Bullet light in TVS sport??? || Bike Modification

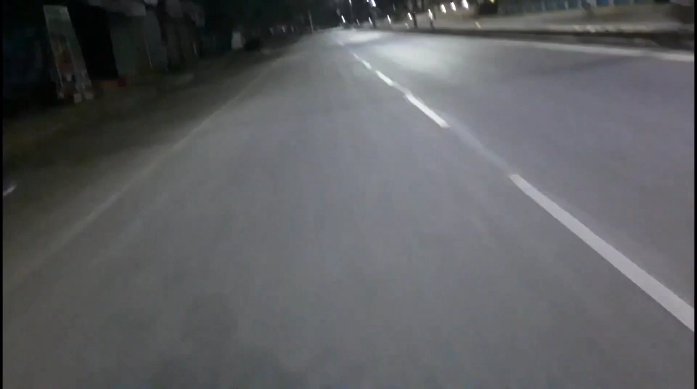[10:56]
तो गाइज पेट्रोल अपना डल चुका है और अब हम लाइट को टेस्ट करने वाले हैं बिल्कुल बढ़िया करके। तो गाइस अभी हम आगे टेस्ट करेंगे क्योंकि यहाँ पे जो है लाइट जल रही है।
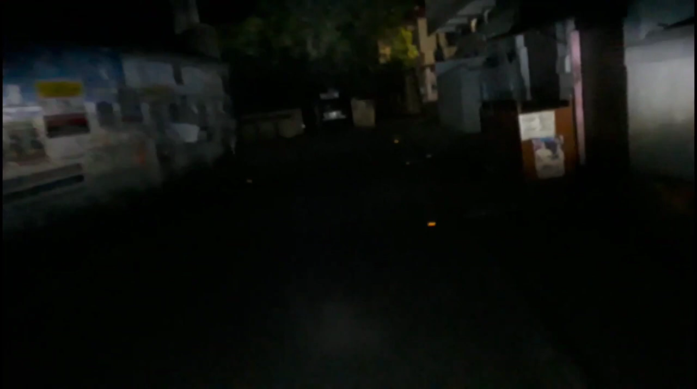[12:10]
क्या पता मेरी लाइट थोड़ी ऊपर नीचे एडजस्ट नहीं हुई है, पर फिर भी गाइस थोड़ा बहुत तो इशू लग रहा है, क्योंकि जो कंपनी की लाइट थी वो काफ़ी हद तक ब्राइट थी।